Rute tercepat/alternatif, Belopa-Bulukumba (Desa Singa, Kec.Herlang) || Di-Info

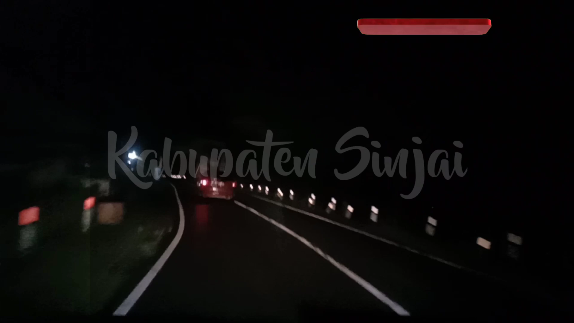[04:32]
Setelah melewati Kabupaten Bone, kita masuk di Kabupaten Sinjai.
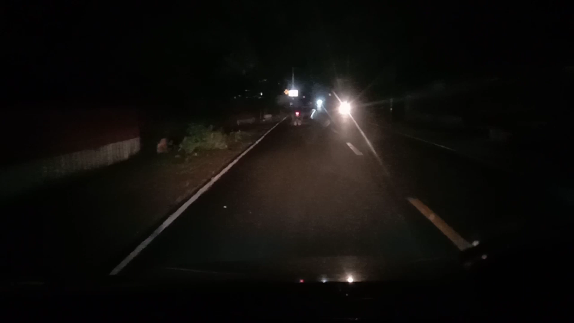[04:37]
Di sini tandanya yaitu kalau tidak salah ada jembatan ya.
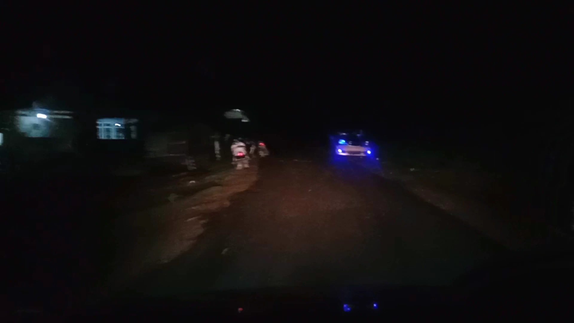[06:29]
Ini sudah masuk di Kabupaten Bulukumba. Di sini tandanya kita itu akan melewati jembatan kayu.
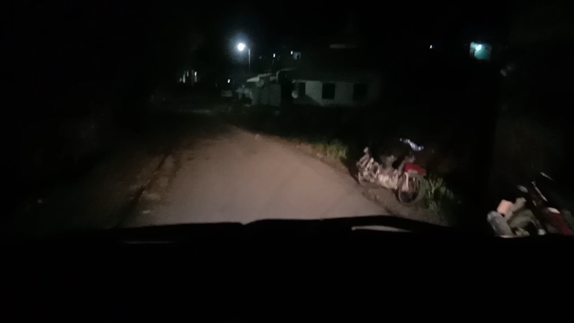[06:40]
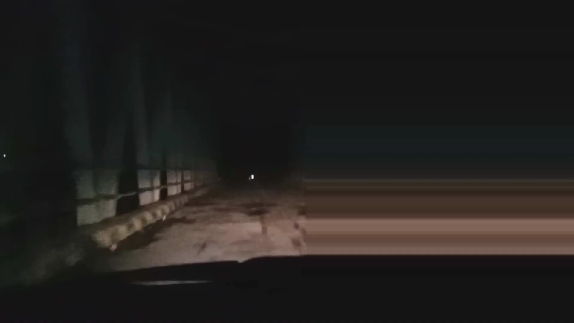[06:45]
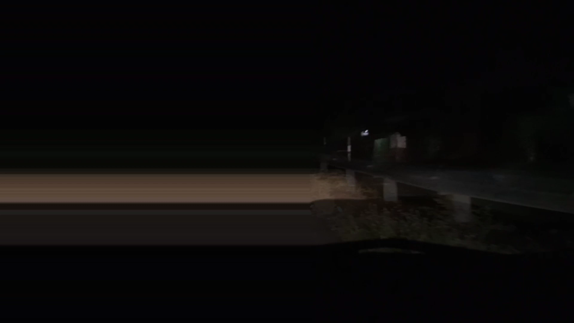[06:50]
Di depan kalian bisa lihat pertigaan patung singa dan Indomaret.
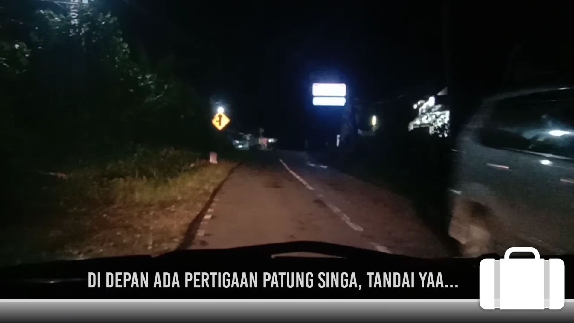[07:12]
Sebelum itu kalian lihat ke kiri dan ada lorong kecil.